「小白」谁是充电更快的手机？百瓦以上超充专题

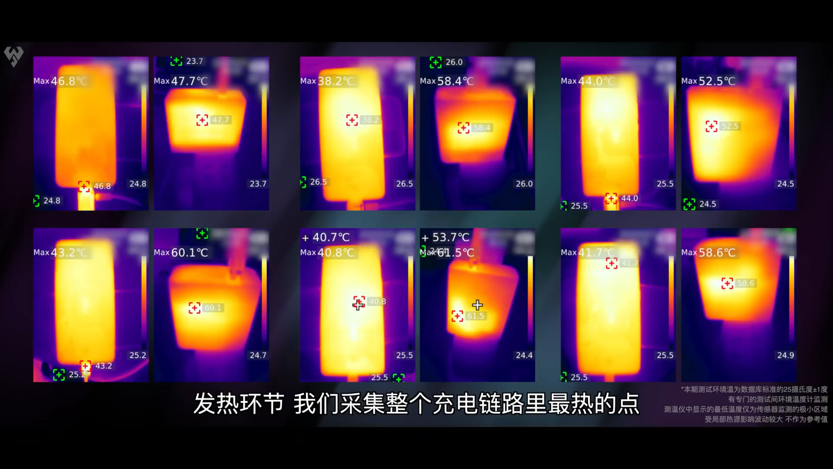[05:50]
发射环节我们采集整个充电链路里最热的那个点由于各家的技术不同最高位置也不同有的在手机上有的在充电器上有的在充电插头接口处最高温度在接口处由于很接近手机本体或者就在
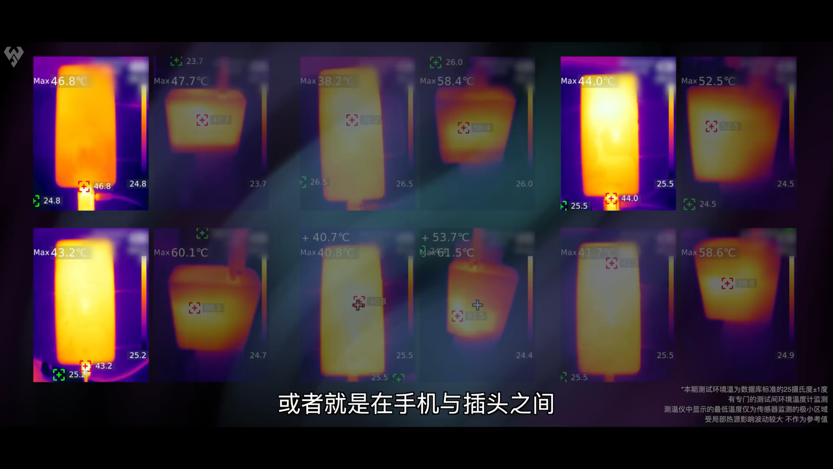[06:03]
手机与插头之间为了展示清晰后面我们就统一归为手机端有人觉得手机补热重要一些有人
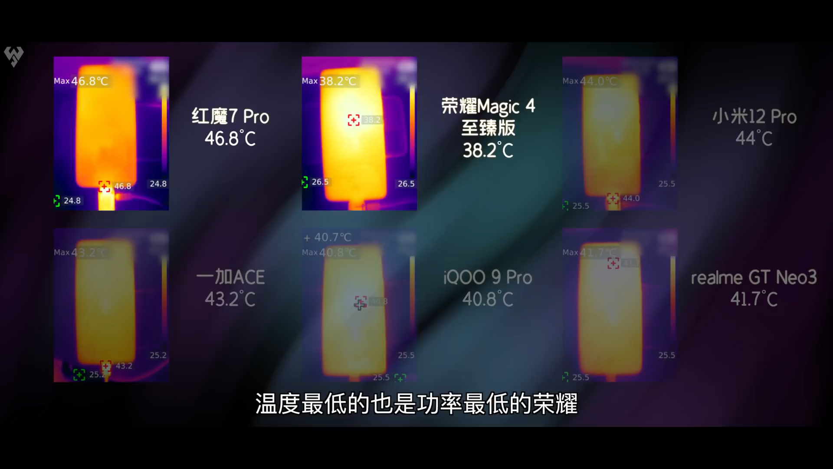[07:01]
2相当凉快发热主要集中在手机中央靠上的位置主观大分荣耀8分RioMe7分一家小